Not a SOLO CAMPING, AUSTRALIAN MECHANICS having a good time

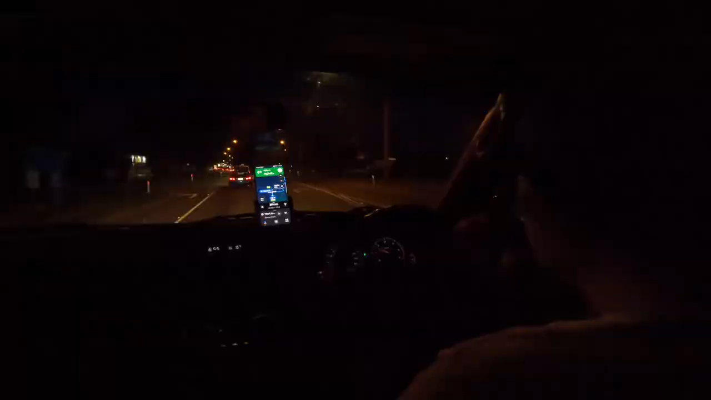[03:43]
It's already dark here, guys. It's 6:55 in the evening. It's 3 hours drive, and we're almost there. 29 minutes to go. Here we are, guys.